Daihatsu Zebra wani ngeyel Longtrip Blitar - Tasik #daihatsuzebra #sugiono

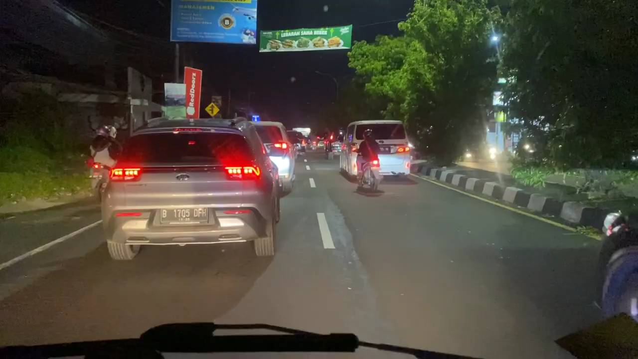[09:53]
Yo, iya macet bos, kejebak macet. Wes ampun, mau lewat pedesaan yo kena macet, apa meneh lewat jalan utama. Pasrah ya. Padahal ini masih pinggiran Jogja, pemenang di kota Jogja nih. Woi, sampai jam berapa ki nyampe Tasik ya?
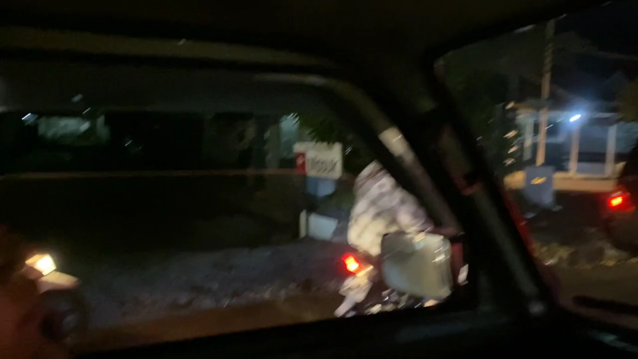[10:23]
Ampun, niki sampun.
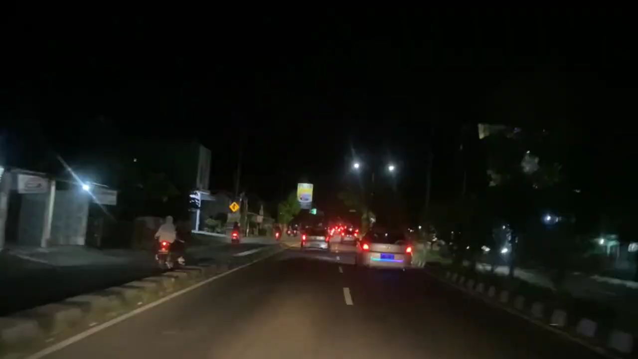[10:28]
Alhamdulillah terpantau lancar. Lega juga. Tapi enggak tahu nanti. Sebenarnya mau ke JLS tapi enggak jadi. Jadi mau ke Purworejo aja lah. Mau ke tempat masjid yang legend.